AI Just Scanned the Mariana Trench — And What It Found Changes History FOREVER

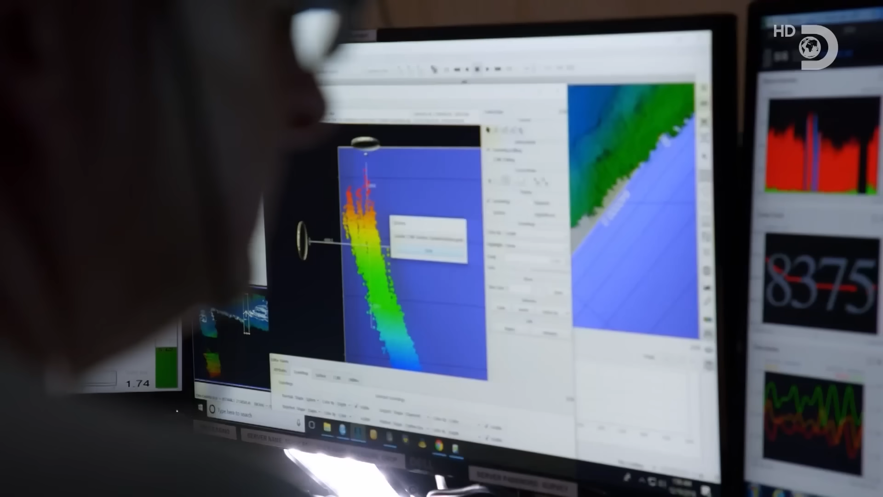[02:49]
map every single inch of the trench floor using a new form of ground-penetrating sonar and have its onboard AI,